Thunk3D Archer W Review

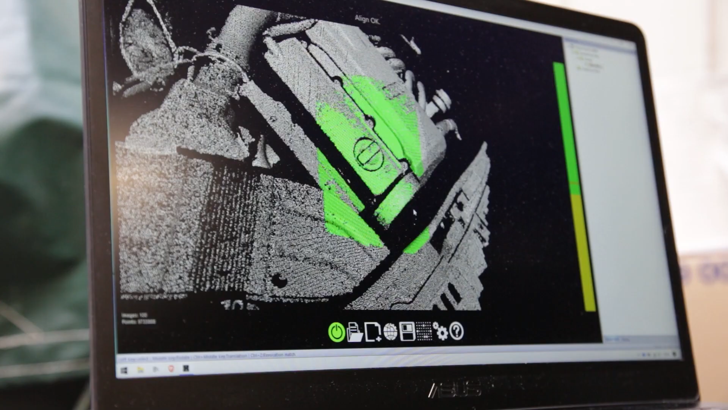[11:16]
projected pattern that you have to be able to detect on that dark surface.
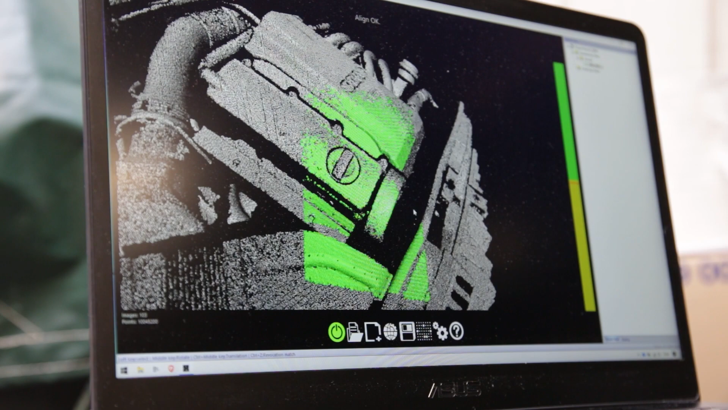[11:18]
So scanning dark works actually a bit more difficult than I expected.
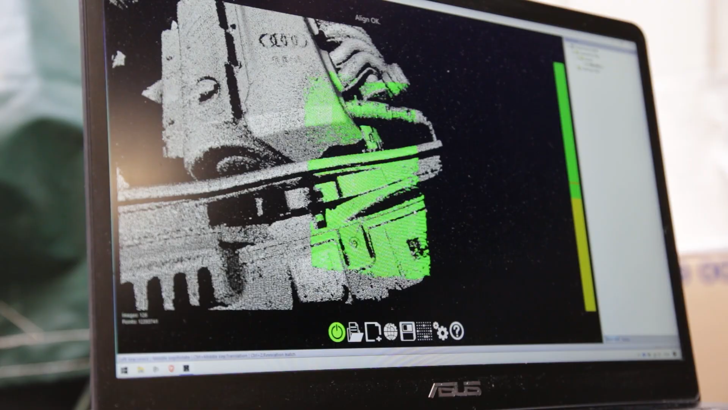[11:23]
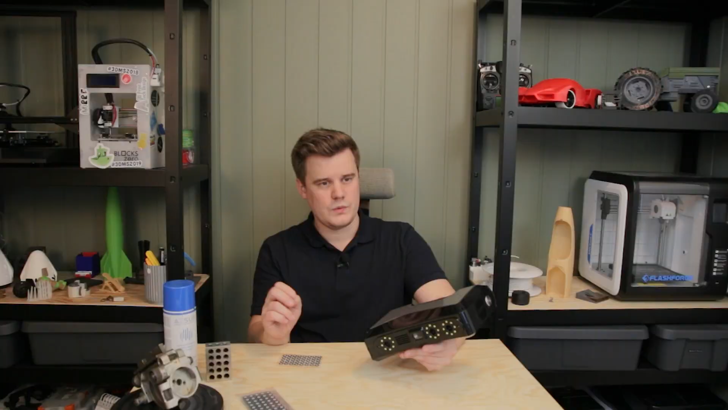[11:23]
With the newer software and I've gotten some updates during my testing period I find it getting even better.
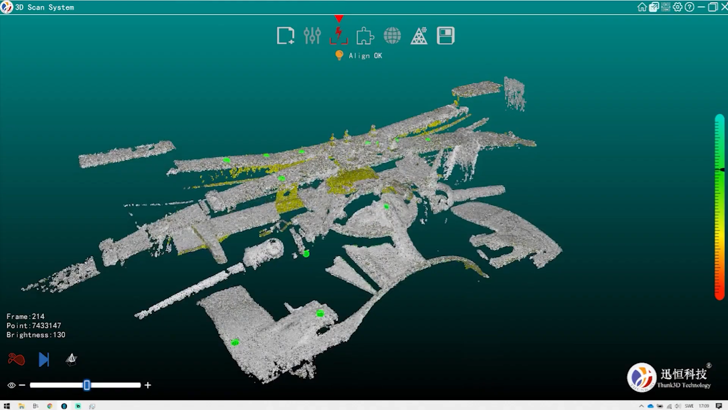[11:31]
It's it's faster, it tracks better onto dark surfaces, it's still a confusing software.
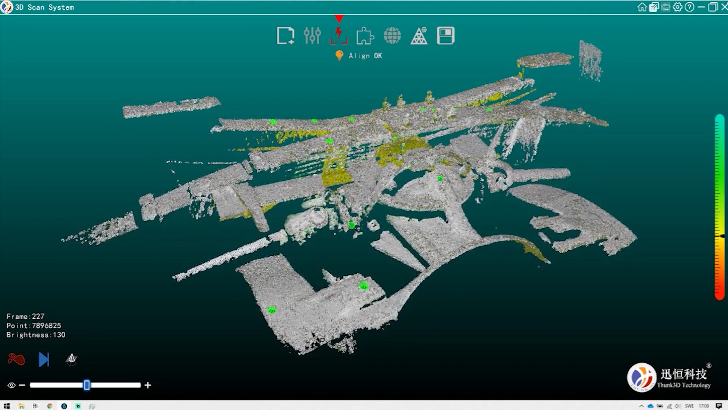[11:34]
Again my recommendation for anything shiny or really dark,
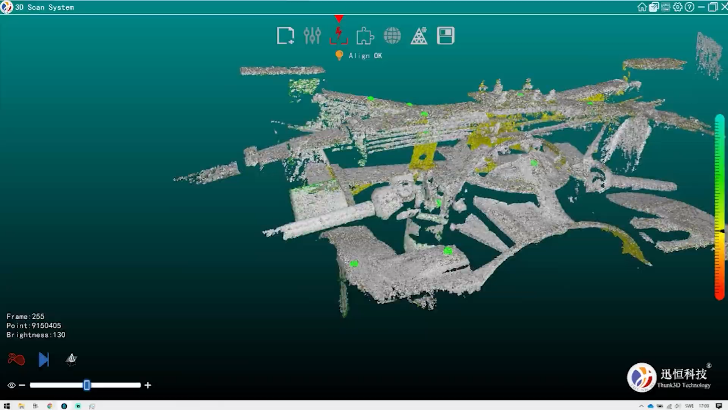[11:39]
for that matter is some sort of scanning spray and that's generic you need it for almost any type of scanner.
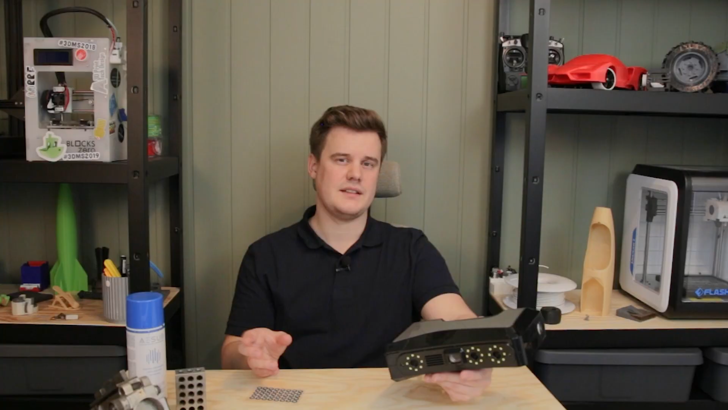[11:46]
You can pay a lot for a scanner that does better on chrome but then you have to pay like 10, 15, 20 times as much as this. It is a bit expensive going around with these sprays but it's still worth it to get a good data. And also scanning inside this audio you can see on the instrument panel for example it's very hard to scan these mixed surfaces of both shiny and mattes.
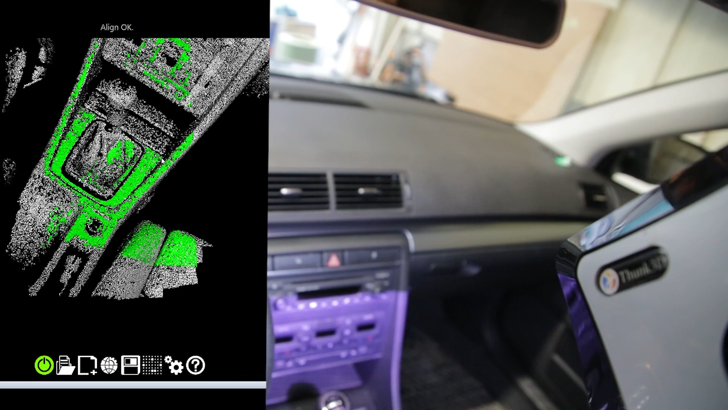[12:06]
You probably should spray everything down which I didn't want to do in my car but I want to show you how it handles impossible scenarios.
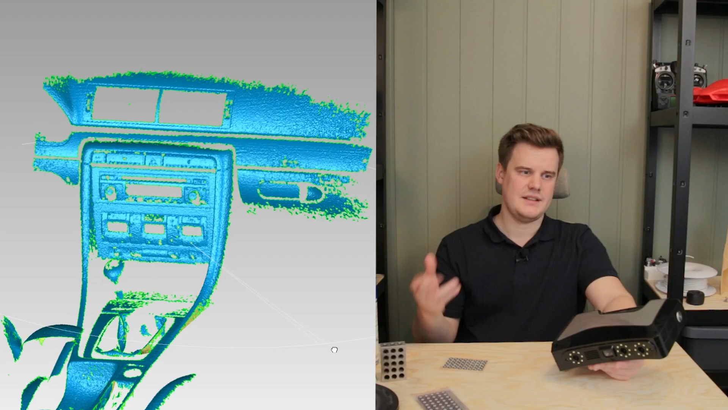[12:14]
So yeah you get some data it's enough for
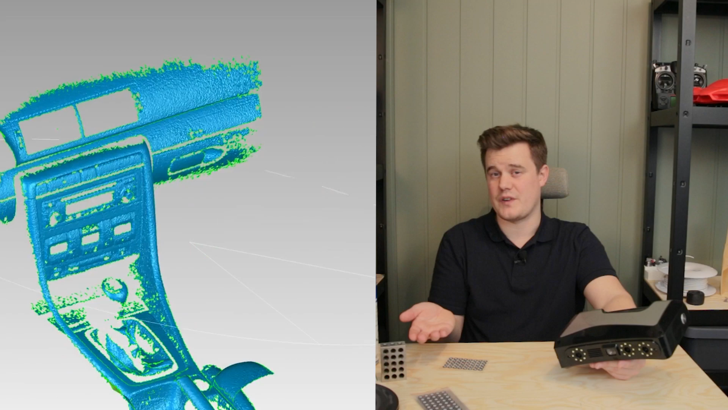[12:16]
some applications but it's not a perfect scan but it's good enough data for a lot of things and that's without spray.
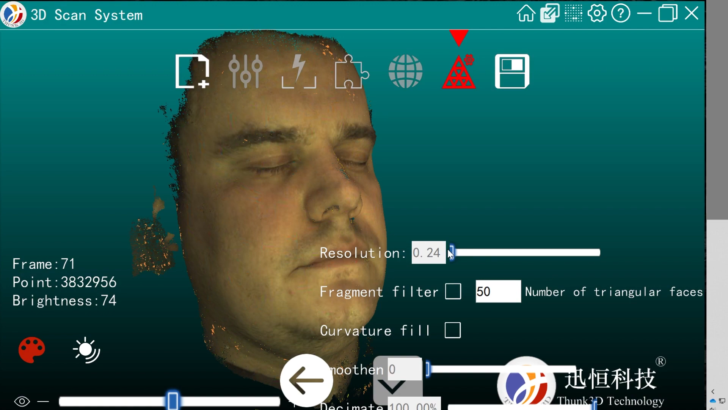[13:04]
You can see the scanner is fast it works um we can't really get hair but that's expected with a projection light scanner. When you project light on hair there's really nothing to reflect back on since the hair is so fine.
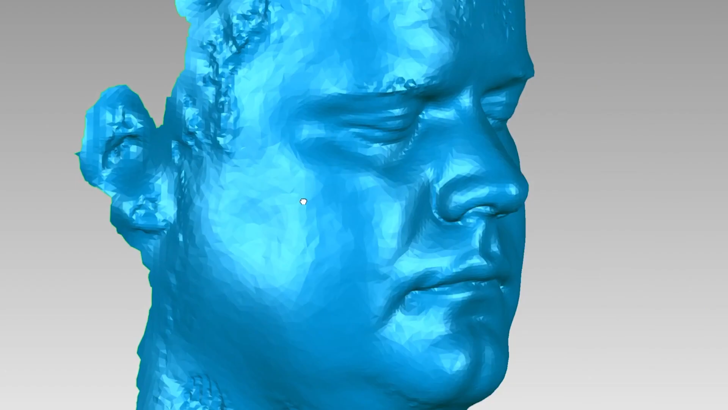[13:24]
So about that texture um so if we take this scan of my head for example you can see that the the mesh file
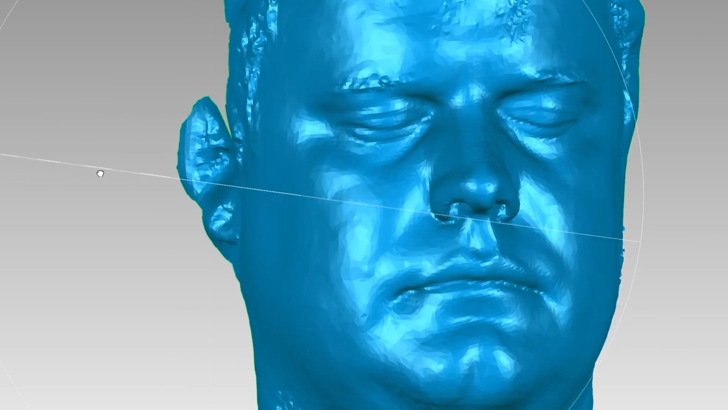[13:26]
is actually pretty good but the texture file is not really something you want to use for professional work.